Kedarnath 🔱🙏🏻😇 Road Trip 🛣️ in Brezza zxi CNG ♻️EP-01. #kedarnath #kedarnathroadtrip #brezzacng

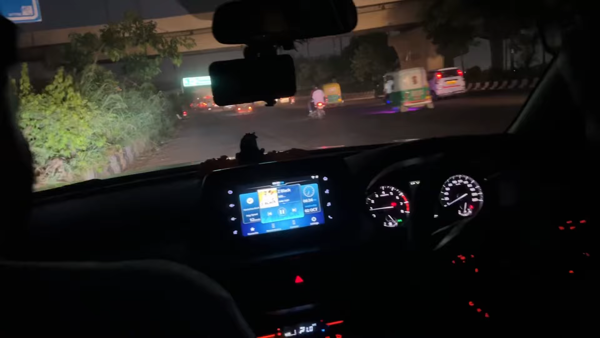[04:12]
अब चलता वह रोड आसा नहीं कि गाड़ी रुकी पड़िये यहां पर बाइभ मेरत एकसप्रेस वे पर आगे � तो यह अड़ी किलो मेटर दिखा रहे हैं
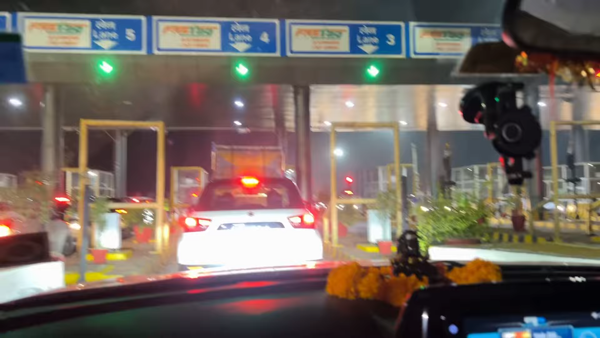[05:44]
अधे इतने ज्यादा रख रखे इसने फास्टेक में बाई सा तो चला बाई टोल पार करते हैं रिचार्ज गरते हैं इसमें तो वह पच्छेश लीटर डीजल